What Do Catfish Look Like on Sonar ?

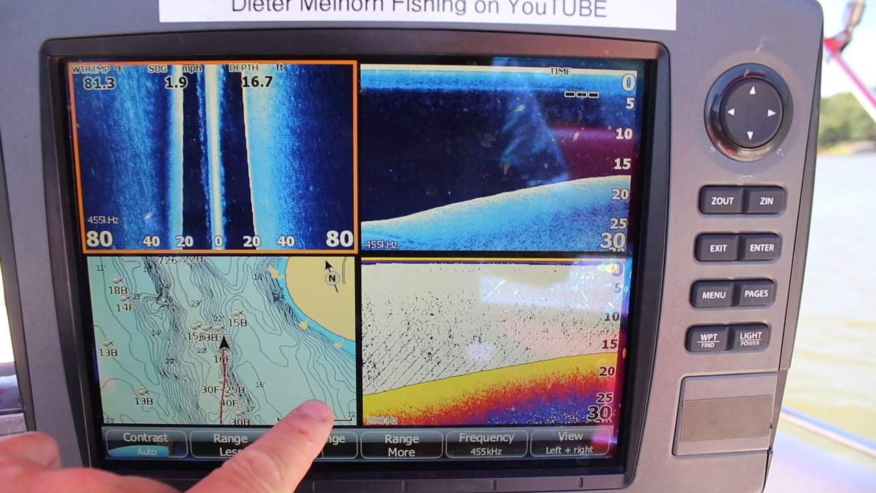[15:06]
On screen: depth 16.7 ft, speed 1.9 mph
So I'm kind of going across a flat, a ledge, into the river channel, back up and over. So what I would do in this situation is probably just make multiple passes if I wanted to fish this. Sadly, I wish there was more up here on this flat.
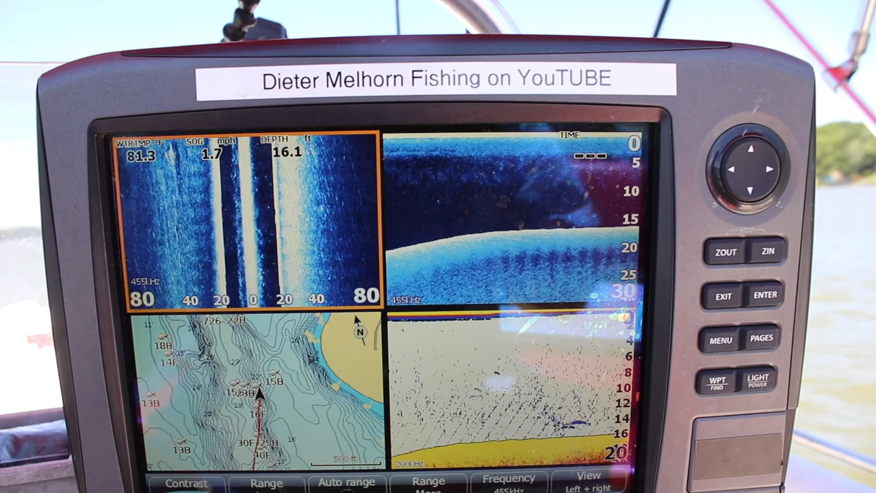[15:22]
On screen: depth 16.1 ft, speed 1.7 mph
We're up onto the flat already here. And there's just not a lot hanging on the top. I'm going to turn back into it.
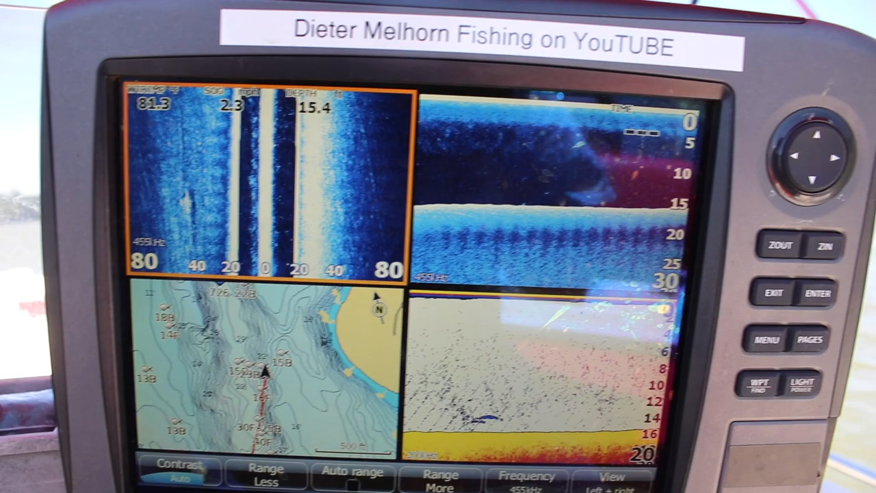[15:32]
Get back down to see what it looks like in here. Hopefully you guys can hear me okay with the wind. I've got a windsock on this thing. We've still got a pretty good wind coming out here today. I want to take a few minutes to roll some video on this. I've been wanting to do this for a while. And I'll probably do more of these just on some different days, some different occasions to show you some different stuff.
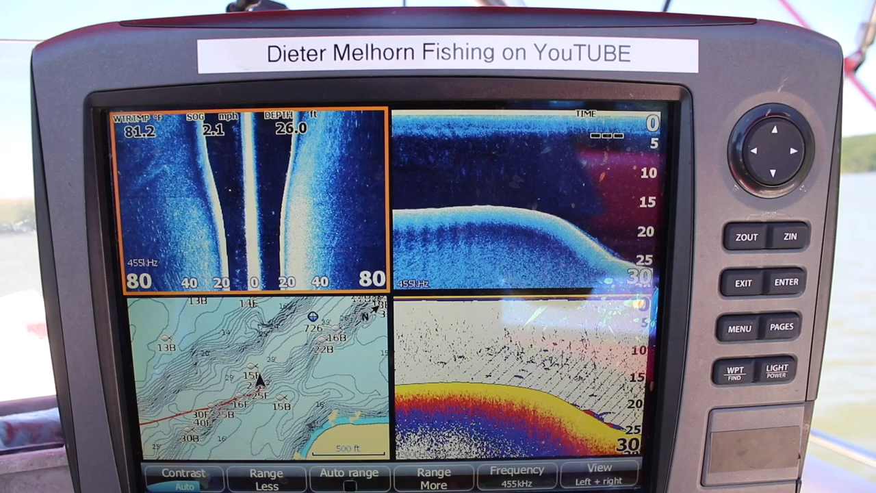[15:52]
On screen: depth 26.0 ft, water 81.2°F, speed 2.1 mph
Just to give you a little bit of idea input. None of this is fish. That looks like some type of debris, maybe some rock down that edge. Something's sticking up. Man, yeah, there's a little steeper ledge over here. We'll ride over to it. You can see a rock right there sticking up at the bottom.
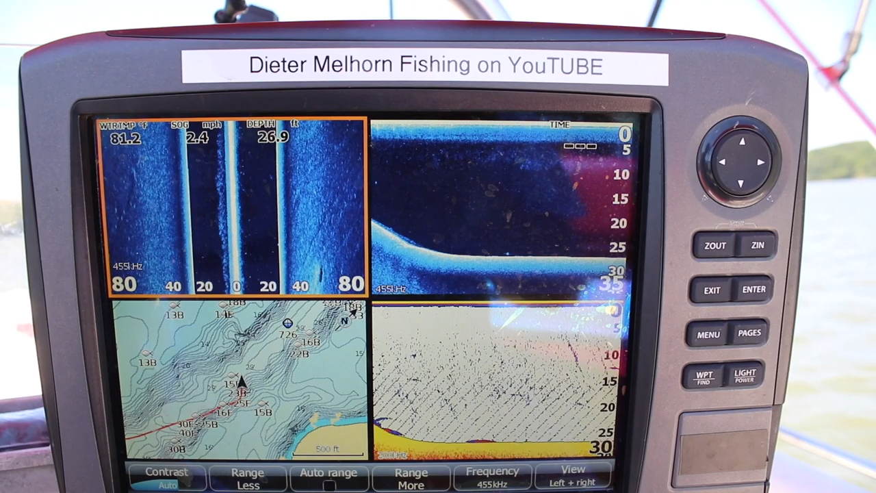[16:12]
On screen: depth 26.9 ft, water 81.2°F
Again, that river channel, middle of the channel now. 27 feet of water. There's nothing down there. Nobody's hanging out down there. Back to this side.
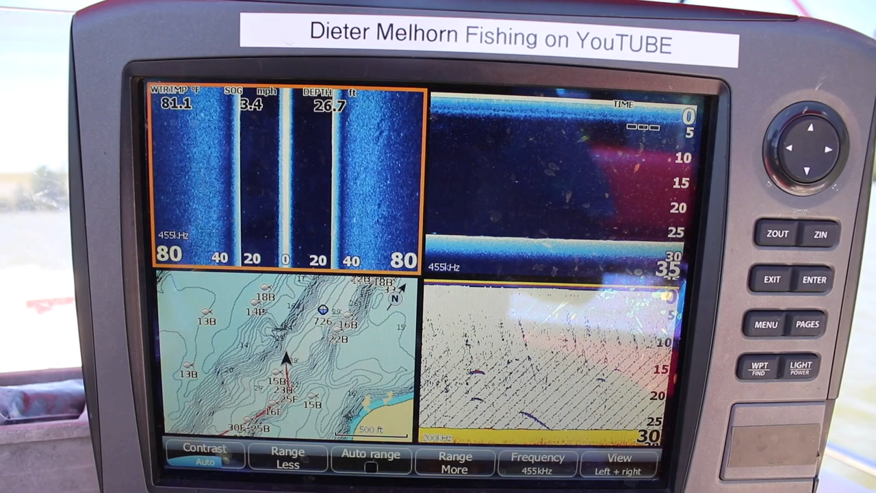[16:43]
On screen: depth 26.7 ft, speed 3.4 mph
Some arches there. Nothing major. A little bit of this, a little bit of that, and that's about it. Not a lot of fish, man. I want to see what's on this edge. That's my last hope. Otherwise, I won't be fishing this area. There's just the wind. There's a fish there. Just doesn't drive me crazy with what I'm seeing as far as having an area to fish.
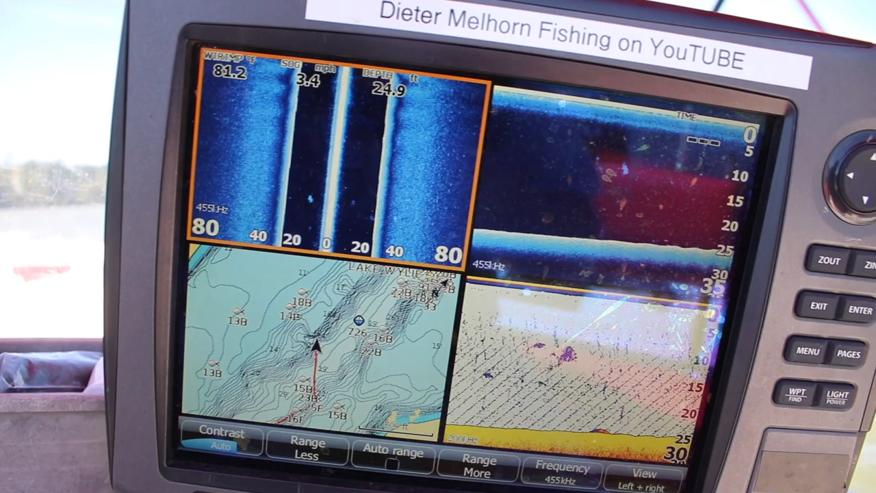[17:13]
Especially the drift. Got a boat wake. Hang on.
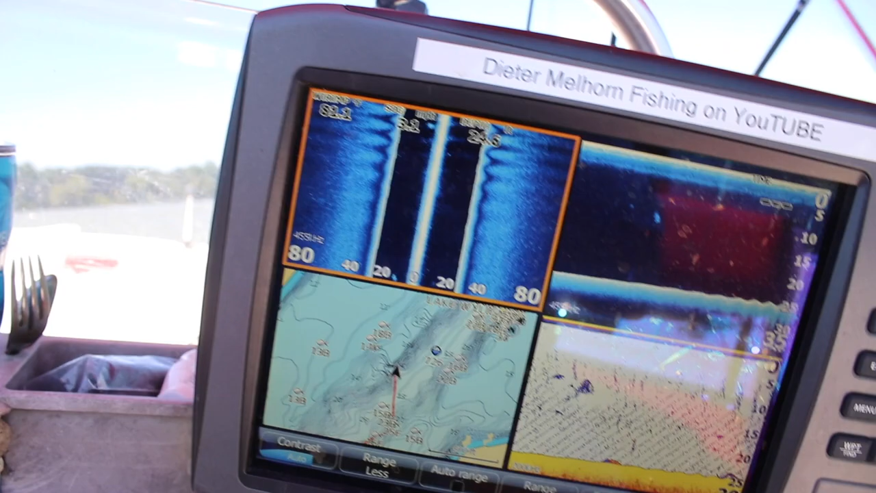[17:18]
Look at this.
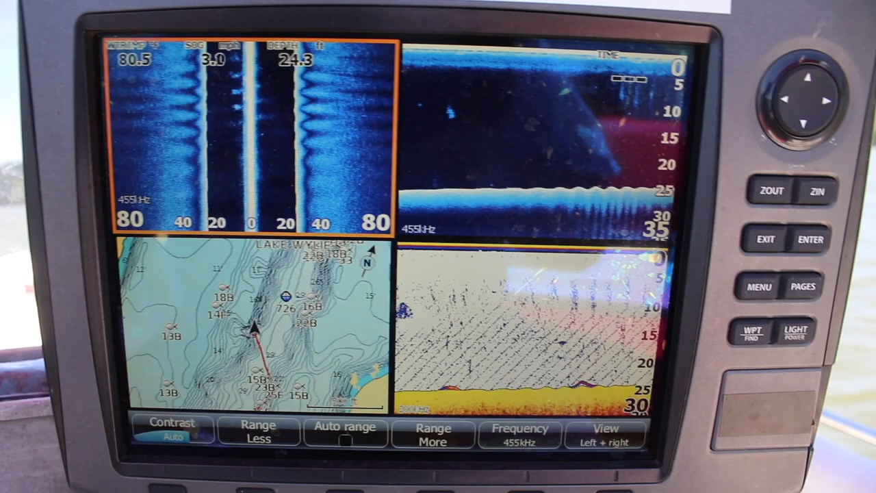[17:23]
On screen: depth 24.3 ft
Yeah, just not seeing a lot. Not a lot of love. Not a lot of love. A few fish there.